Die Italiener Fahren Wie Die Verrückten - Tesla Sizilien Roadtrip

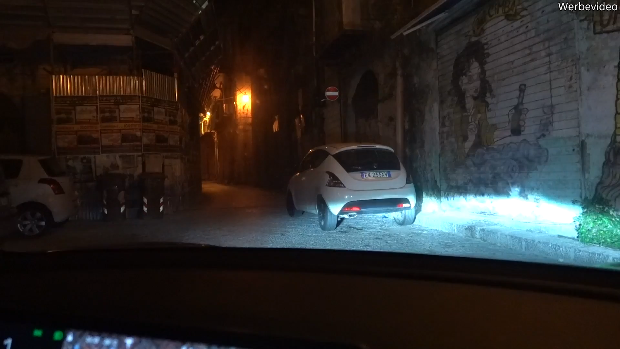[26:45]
Mach was das Navi sagt. Man darf nicht rein. Ist egal. Mach was das Navi sagt.
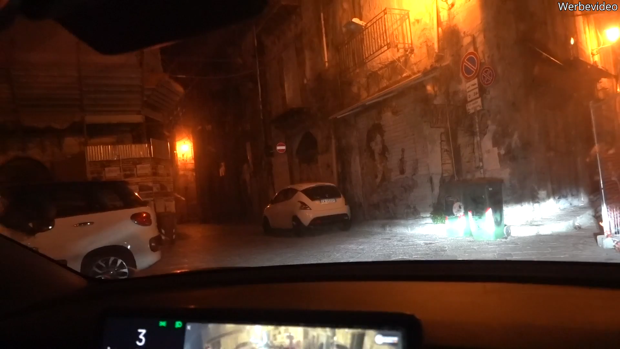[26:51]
Ich will nach Hause. Bitte, mach was das Navi sagt. Es wird nur schlimmer.
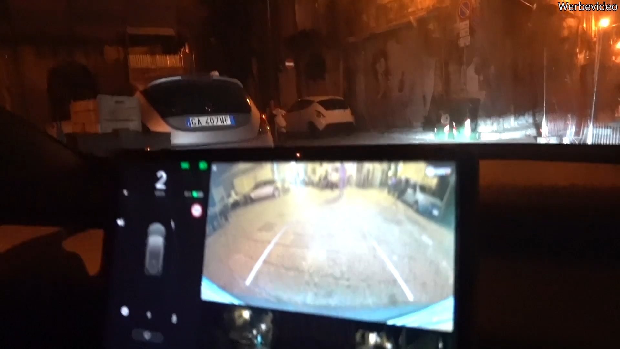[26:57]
Hier sieht man mal. Der ist zurückgeflickt. Okay. Aber schau mal, der Junge.